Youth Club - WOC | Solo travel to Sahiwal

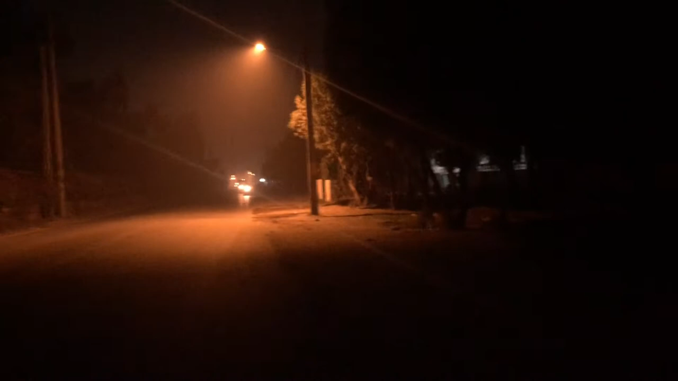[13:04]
कुछ भी नहीं है, मैंने मैकडोनल्ड जा रहे हैं 2.2 किलोमीटर्स ओनली। ये रिक्शा जा रहा है मगर ऑपोजिट साइड पर, और ये रिक्शा भी कुछ और, एंड ऑन माई राइट साइड कब्रिस्तान है।